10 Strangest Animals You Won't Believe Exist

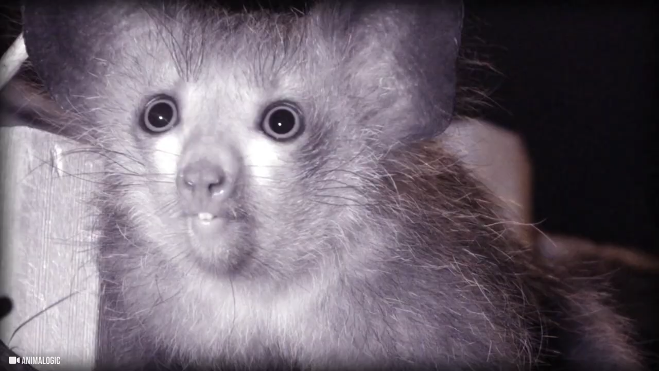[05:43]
These unusual creatures might not appear to be primates at first glance,